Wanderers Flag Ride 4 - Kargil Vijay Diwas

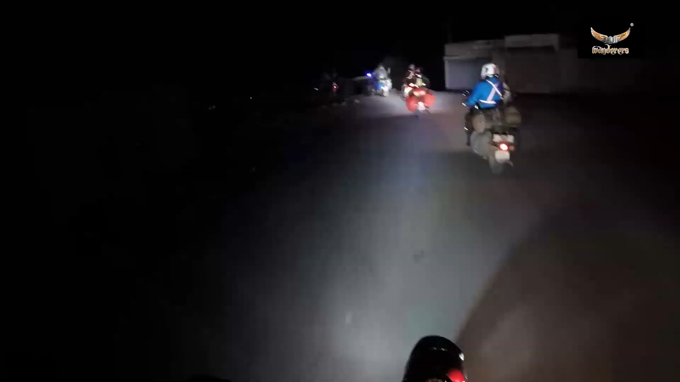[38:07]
On the same evening of 25th July, we have started our ride to Kargil for the big day from Leh.
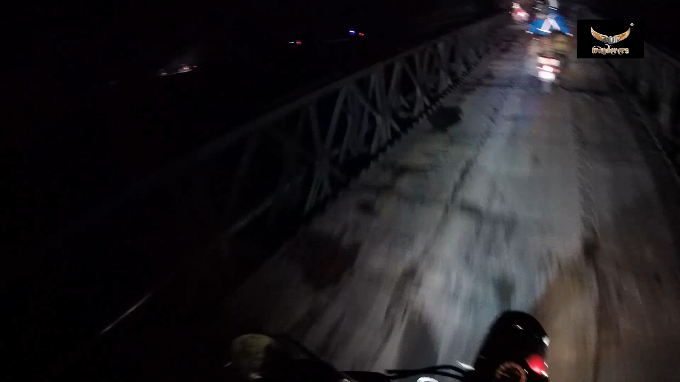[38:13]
Since the Vijay Diwas is on 26th July, which is the immediate next day, we really had to reach Kargil at least by late night or Lamayaru by midnight.